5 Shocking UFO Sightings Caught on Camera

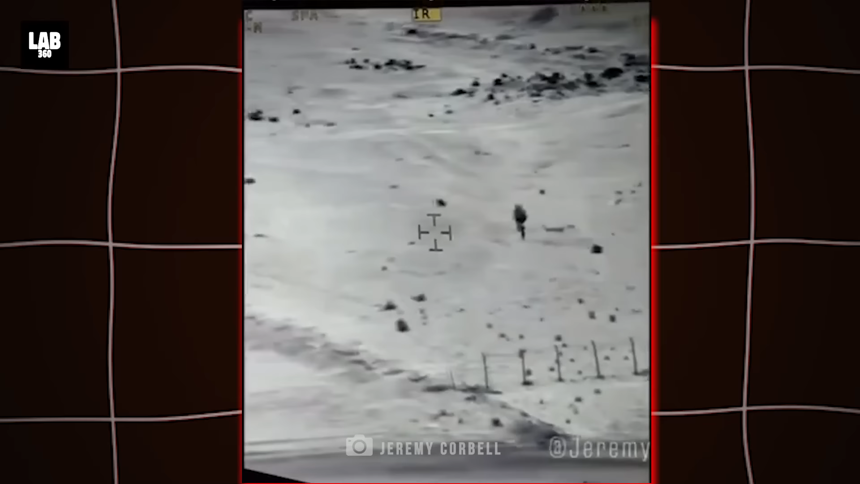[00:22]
and even a UAP which looks like a tiny alien in full-body armor.
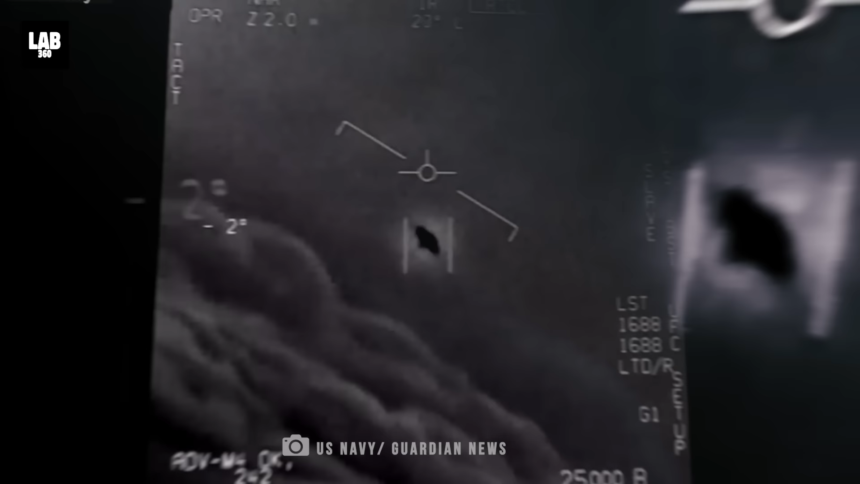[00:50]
as we do a detailed analysis of the most convincing UFO footages captured till date.
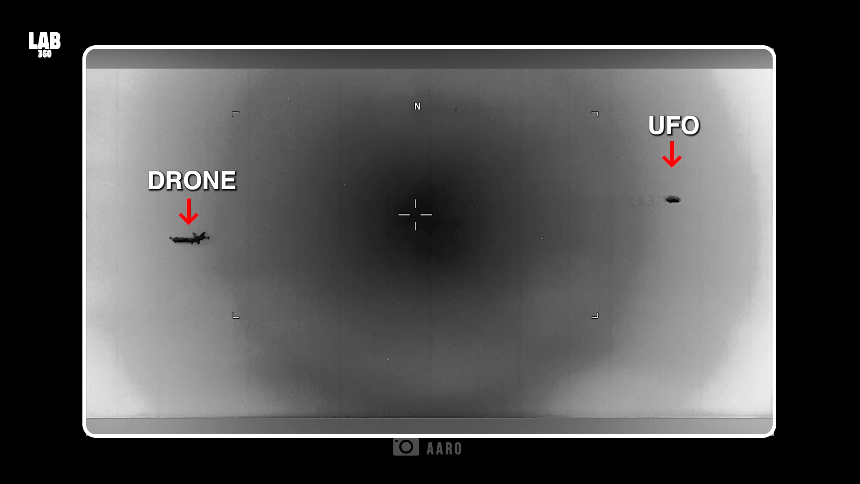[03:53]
The exact time when the footage was taken is still unknown.
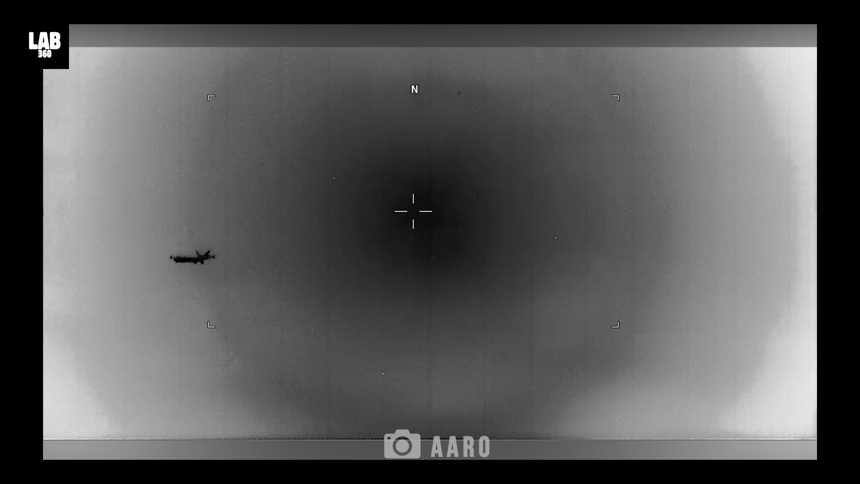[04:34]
This UFO bears a striking resemblance to two other UFOs seen near private and military airspaces. One that was seen over LaGuardia Airport in New York
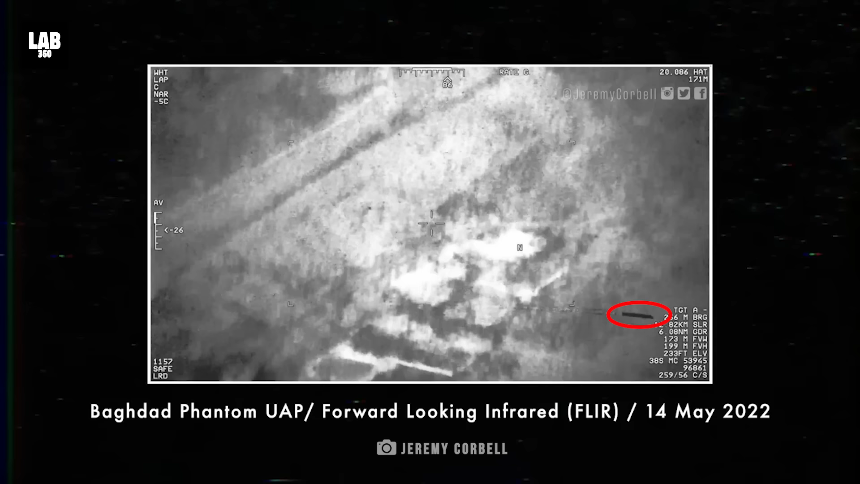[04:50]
and the Baghdad Phantom that was spotted north of the city of Baghdad in Iraq. The All-Domain Anomaly Resolution Office or RO,
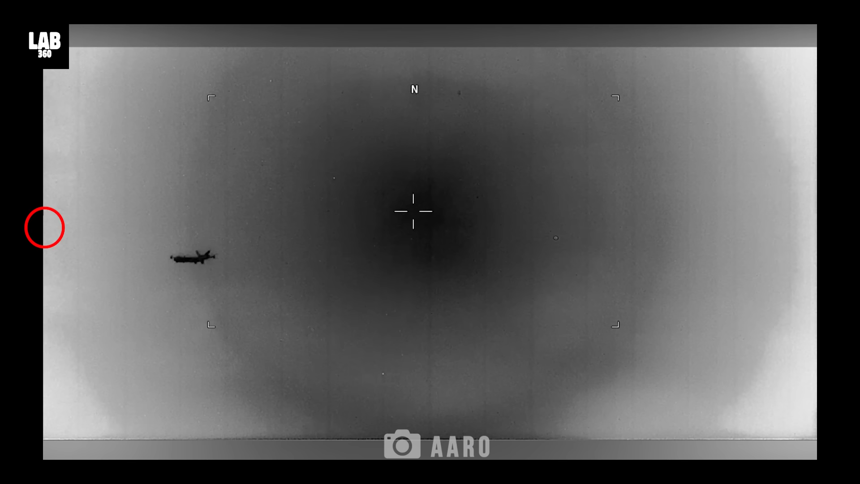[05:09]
But no aircraft currently known to man
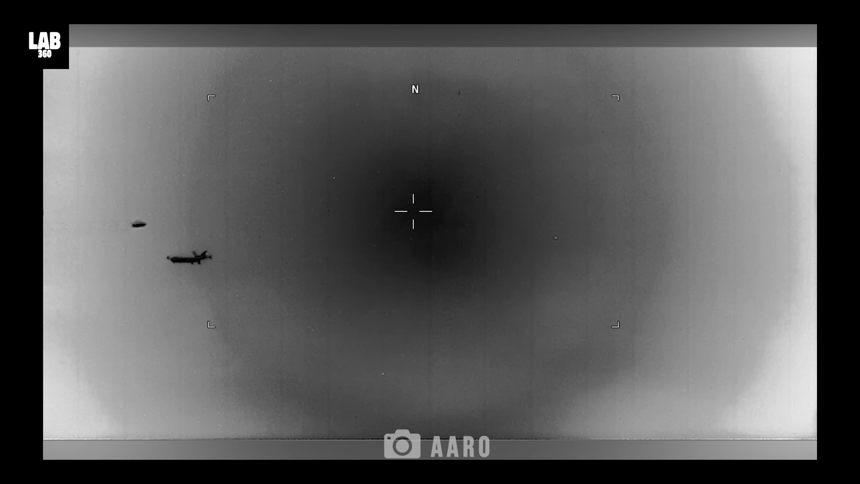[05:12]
resembles the UFO seen that day in South Asia.
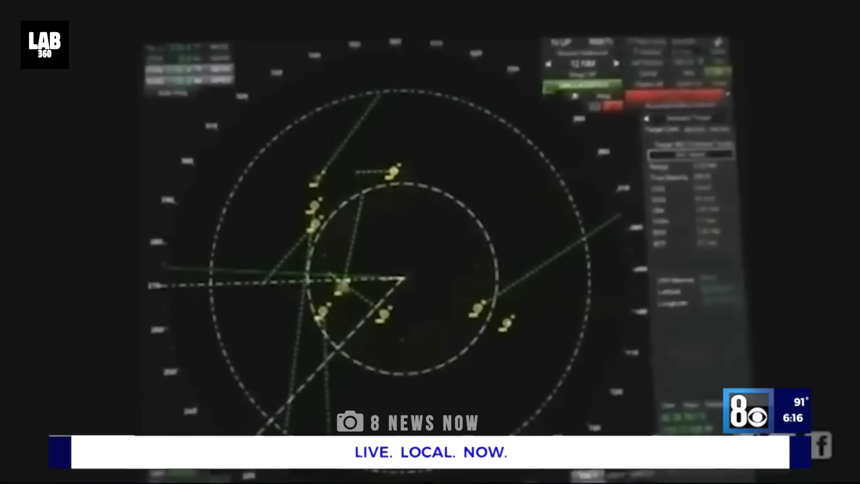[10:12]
One of those ships, the USS Omaha, encountered as many as 14 of the UFOs all at the same time.
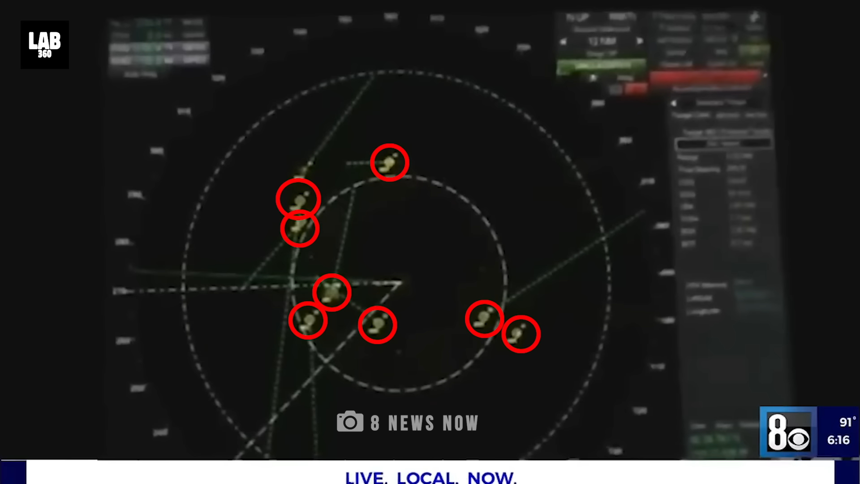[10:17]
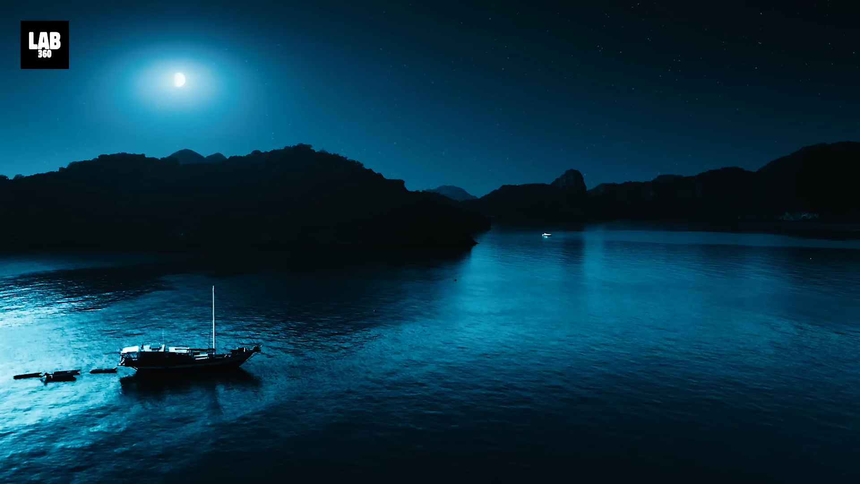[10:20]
For two long hours on the night of July 15, 2019,
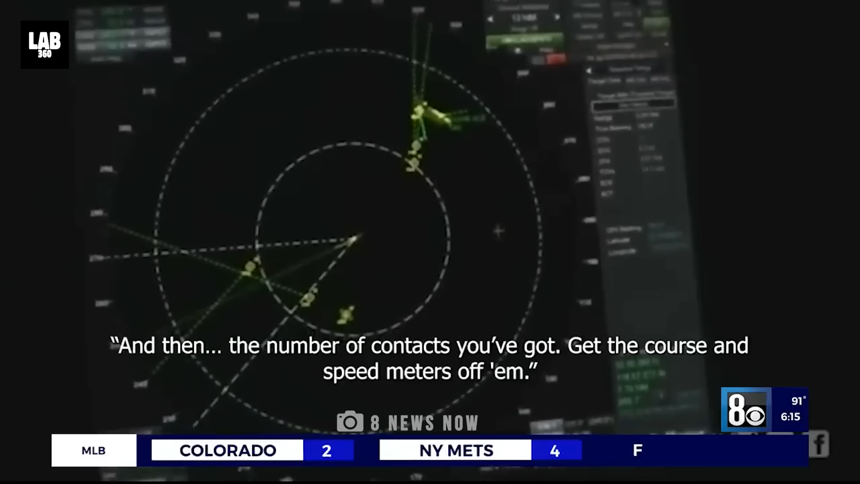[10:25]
the crew of the Omaha detected on multiple sensor systems, unknown objects that surrounded the ship.
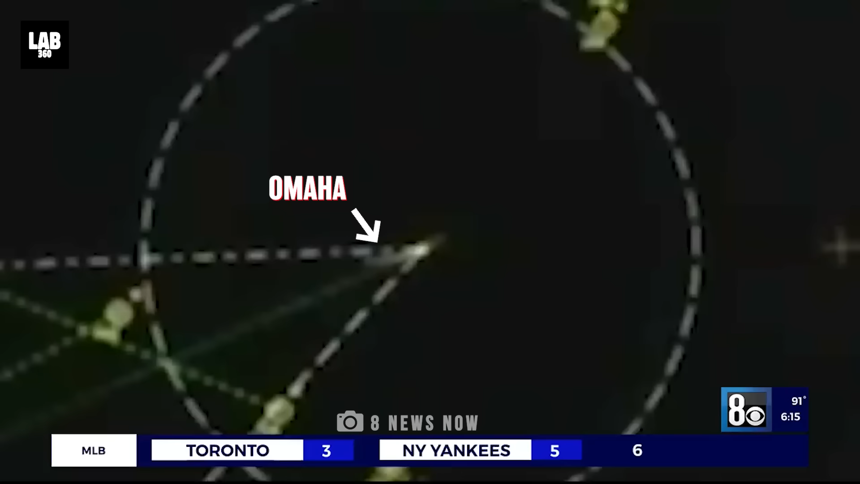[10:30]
One of the objects, a self-illuminated sphere at least six feet in diameter,
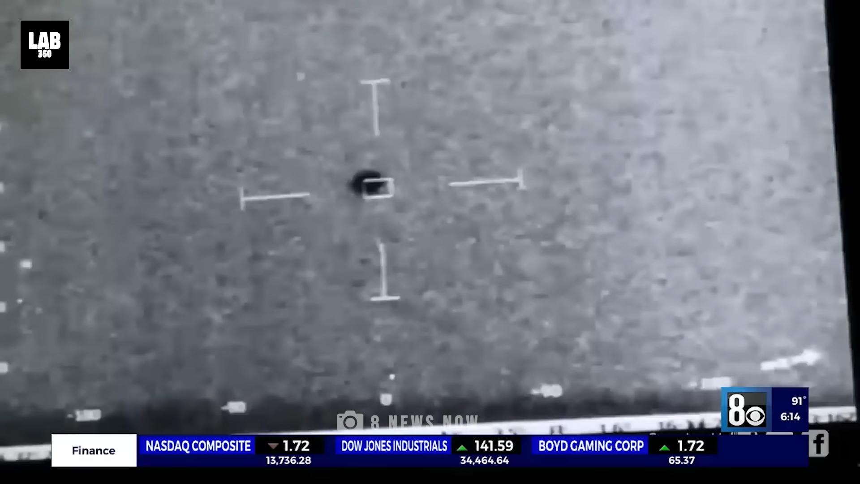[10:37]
flew alongside the Omaha for an extended period, and was observed through a thermal sensor.